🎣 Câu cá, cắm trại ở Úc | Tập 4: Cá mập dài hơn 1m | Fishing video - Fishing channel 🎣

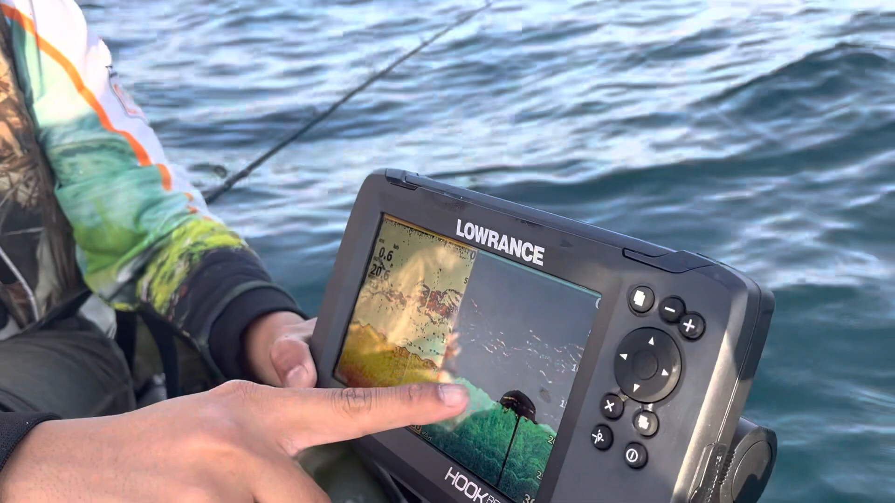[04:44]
Cái chỗ nào là cá Cái chỗ cái mát là một cam cam nè là cá nè Cái này là cái đáy nè Ừ ok rồi rồi Thì cá đây Cá dài dài càng dài là càng bử Càng mò là càng bử